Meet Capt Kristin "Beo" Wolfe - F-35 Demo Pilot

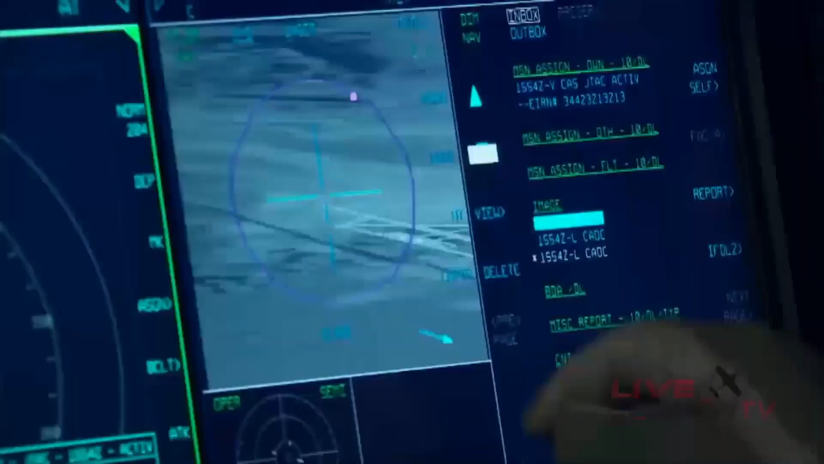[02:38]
The computers, the sensors, they're all internal and all that fused onto literally one giant touchscreen display for me
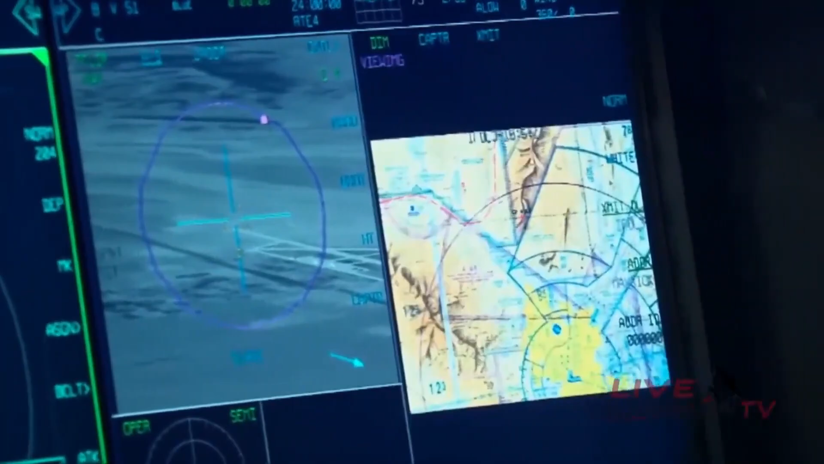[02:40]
makes my life so much easier and makes everybody so much more lethal, even our young guys straight out of pilot training.